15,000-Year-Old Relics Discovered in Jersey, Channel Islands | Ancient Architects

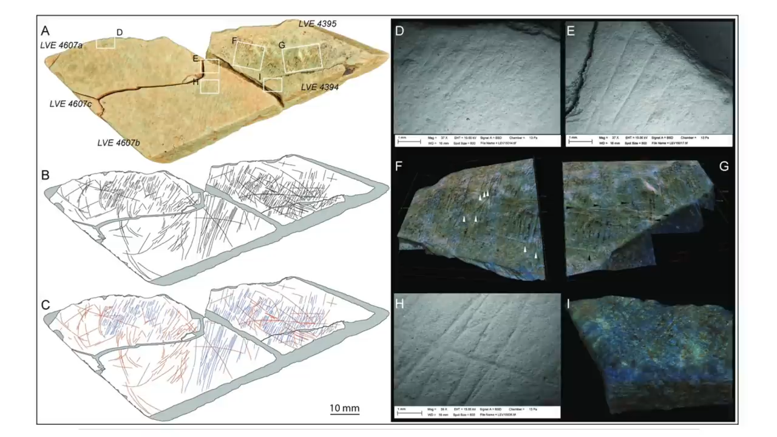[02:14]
Experts believe that creating engraved objects at new settlements may have been a way to create symbolic relationships with new places. So what are we seeing in the artwork? Well, the geometric designs in the relics are largely composed of curved markings that were made using repeated incisions using sharpened stone tools, and the experts who have analysed them say they are unlikely to have come from a function or process,
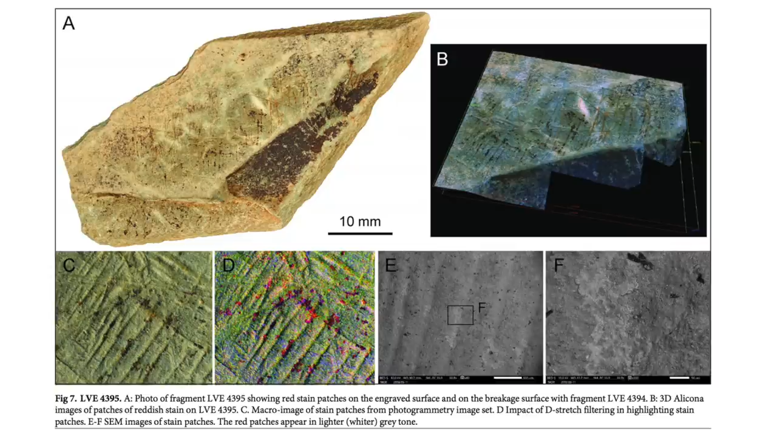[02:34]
meaning they are most likely artistic.
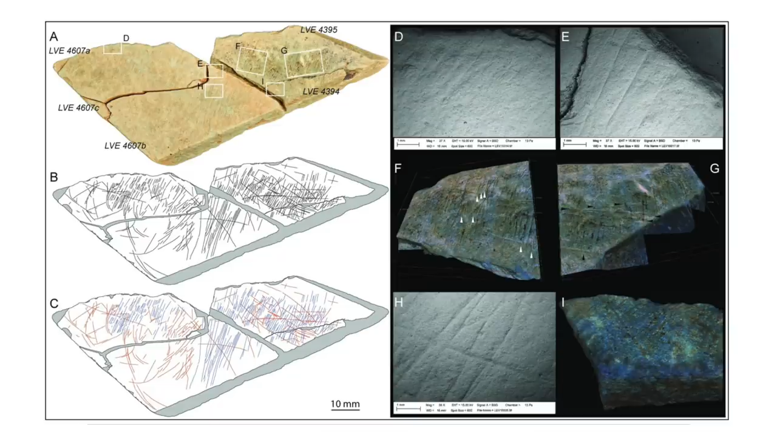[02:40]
Some of the designs are far too abstract to be identified as anything specific, but some believe they show animals, landscapes and people. There are two distinctly different types of markings as well,
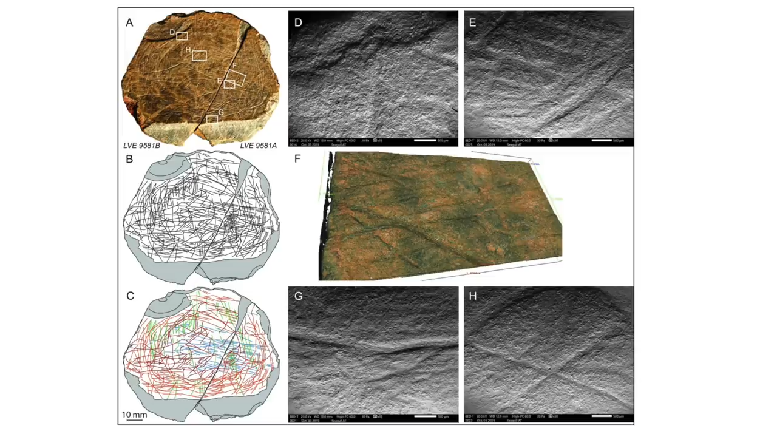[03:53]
Microscopic analysis also shows that many of the curved lines and concentric designs were made through layering and repeated incisions, which Dr Sylvia Bello at London's Natural History Museum said proves are a form of pure artistic expression.